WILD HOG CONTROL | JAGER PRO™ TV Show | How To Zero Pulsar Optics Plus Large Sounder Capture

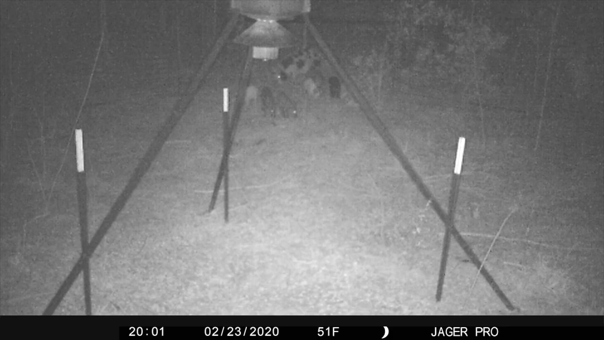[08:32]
I monitored their arrival via the Jaeger Pro mobile app until a total of 28 were present feeding in the trap. It was apparent from recognizing distinct individuals from the pictures received on Property A that these were the same group of hogs. The gate was dropped using the mobile app, and we responded quickly to euthanize the sounder.